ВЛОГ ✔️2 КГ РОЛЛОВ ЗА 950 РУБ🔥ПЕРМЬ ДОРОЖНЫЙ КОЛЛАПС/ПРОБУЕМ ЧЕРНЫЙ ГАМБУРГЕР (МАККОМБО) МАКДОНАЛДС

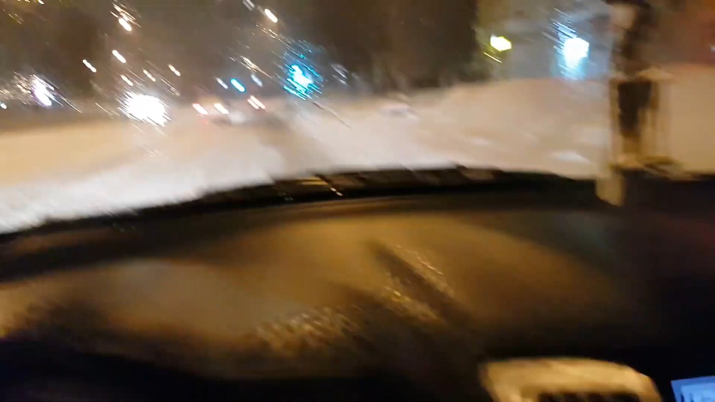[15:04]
Вот мы с Славкой едем домой, потому что мы стояли одно начало пробку, прождали там, поехали покушать. Потом приехали второй раз, там еще больше пробка.
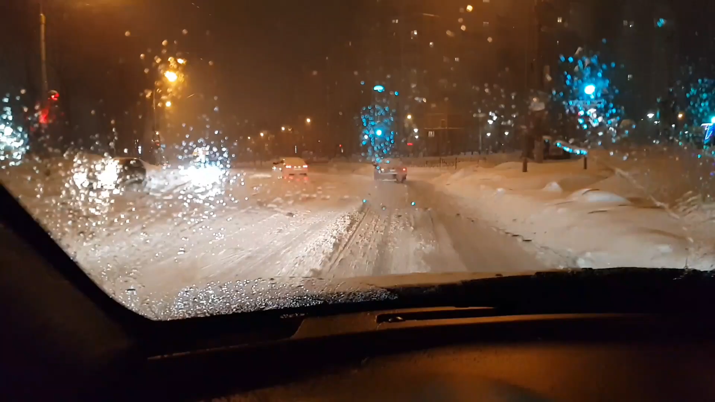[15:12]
Поехали, посидели в детской комнате, поиграли. Третий раз вот сейчас поехали домой. Ну вот посмотрите, что творится. Вот просто посмотрите, где дорожники? Че дорожники? Это дорожный коллапс в Перми, блин. Я не знаю, ребят, кстати, давно я в Перми не видел. Вот кто из Пермска нас смотрит, да? Давно я не видел, чтобы вот так зимой дороги запущены были. Раньше же всегда чистили вовремя. Что в этом году произошло? Почему дорожники так себя ведут? Смотрите, вот просто посмотрите, как аллейность. Сегодня столько ДТП, это вообще ужас какой-то.